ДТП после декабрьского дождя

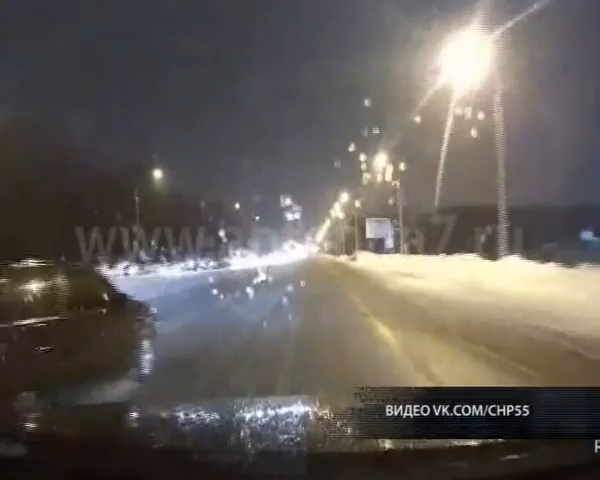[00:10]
Владелец иномарки резко стартанул от светофора и пошел на обгон по разделительной полосе. Как раз здесь и скопилась снежная каша. Несмотря на большую массу авто и на полный привод, иномарка потеряла сцепление с дорогой. Toyota стала кидать по асфальту и только чудом нарушитель избежал лобового столкновения. Лихача остановила мачта освещения. Очевидцы рассказывают, что на машине не было госномеров. Кстати, автор этого ролика вполне мог бы рассчитывать на премию от нашей программы.